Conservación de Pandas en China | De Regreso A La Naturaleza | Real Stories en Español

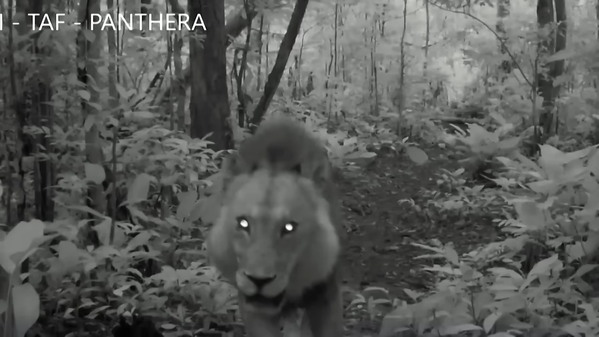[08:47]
Esta imagen de un león fue tomada en la noche. Es sorprendente porque el león se extinguió oficialmente en Gabón desde 1994.